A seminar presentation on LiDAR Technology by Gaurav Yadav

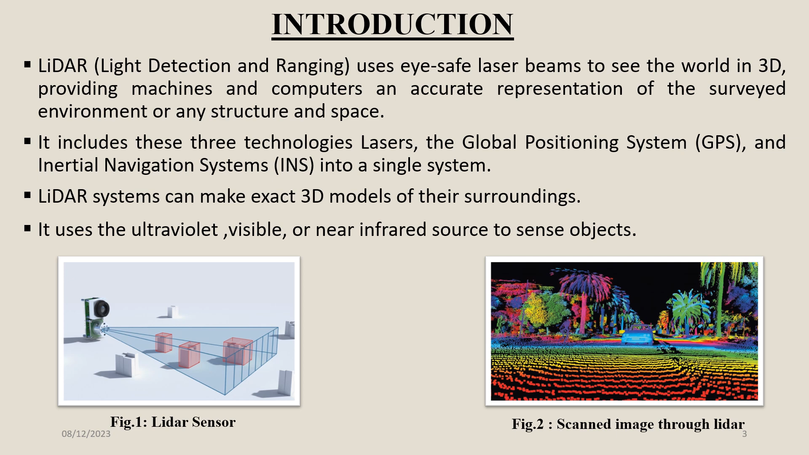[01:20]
Figure number 1 shows the visual representation of a LIDAR sensor and figure number 2 that indicates the scanned image through any LIDAR. The next slide contains the components of LIDAR.
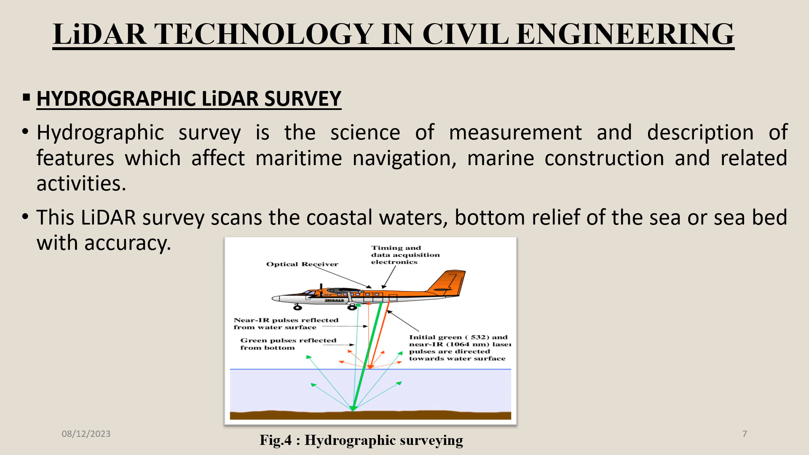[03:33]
marine construction and related activities. This LIDAR survey scans the coastal water, bottom relief of the sea or seabed with accuracy. Figure number four indicates the working of LIDAR technology in Hydrographic LIDAR survey. The second use of LIDAR in civil engineering is by Topographic LIDAR survey. LIDAR is primarily used in topographic survey. Terrestrial LIDAR can be rapidly mapped any complex sites in much more detail than conventional methods. LIDAR provides base sheets for any type of project specific engineering project.
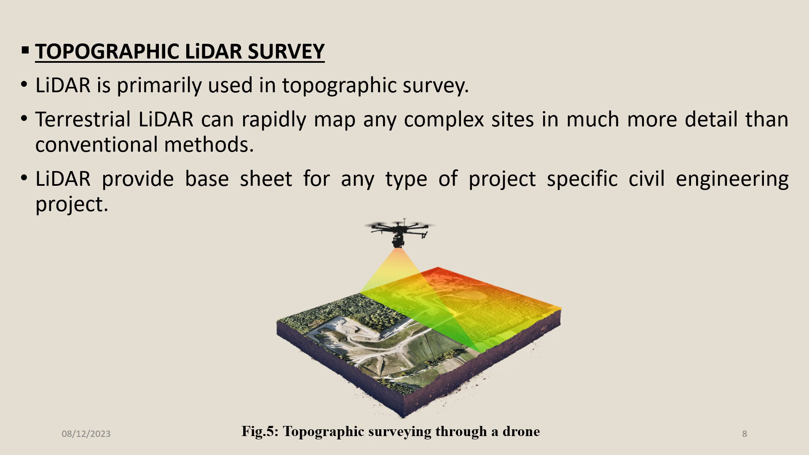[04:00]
Figure number five shows a topographic surveying through a drone. These slides include application of topographic LIDAR survey. The first one is automatic bridge clearance. Low vertical clearance bridge over the road are vulnerable to overhyde vehicle collision damage. LIDAR based bridge evolution is used for automatic bridge clearance.
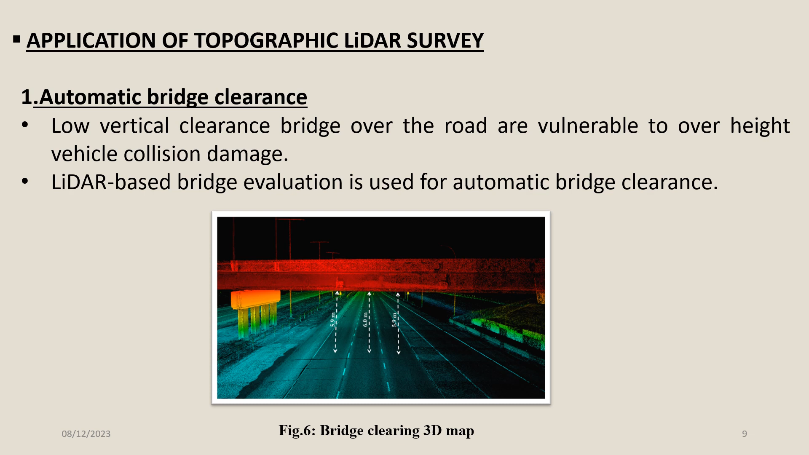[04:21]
Figure number six shows bridge clearance a 3D map. The second application is in geology.
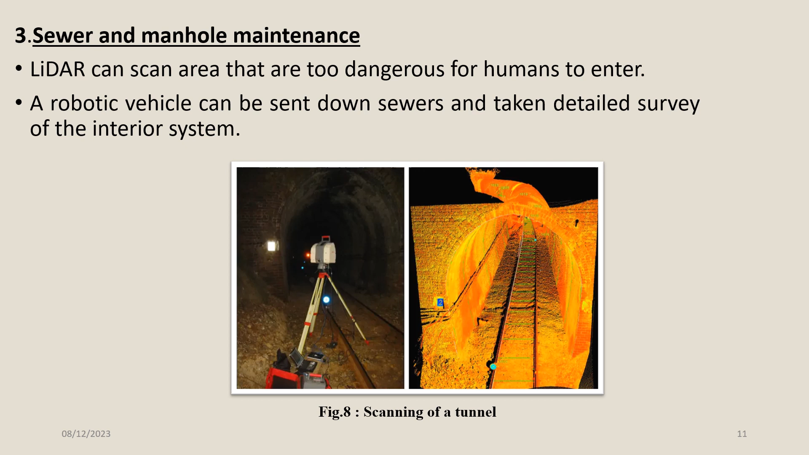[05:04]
Aerobatic vehicle can be sent down, sewered and take detailed survey of the interior system. Figure number eight shows an image of scanned tunnel through a LIDAR.
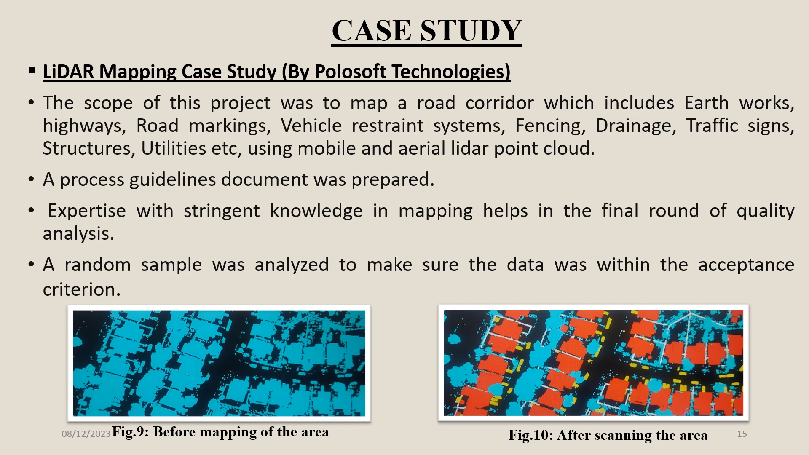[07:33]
Expertise with stringent knowledge in mapping helps in the final round of the quality analysis. A random sample was analyzed to make sure the data was within the acceptance criteria. Figure number 9 shows the mapping of an area before scanning and figure number 10 shows after scanning of the area through LIDAR.
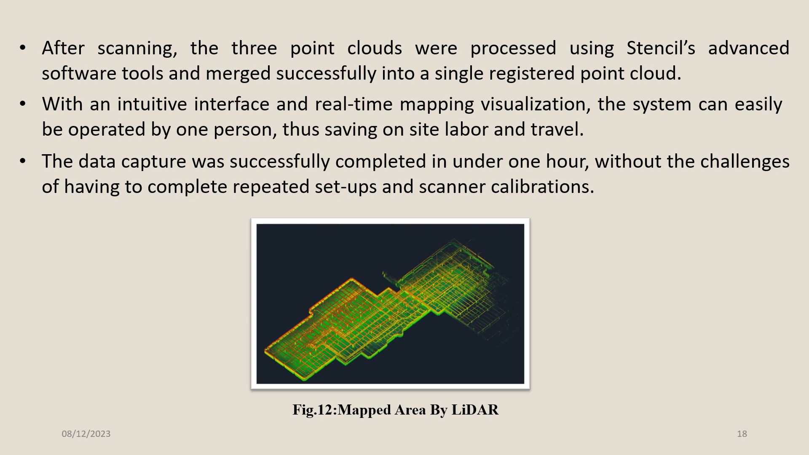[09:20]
The data capture was successfully completed in under one hour without the challenges of having to complete repeated setups and scanner calibrations. Figure number 12 shows the mapped area by the LIDAR. In the next slide, we will be discussing about the future trends of LIDAR in civil engineering.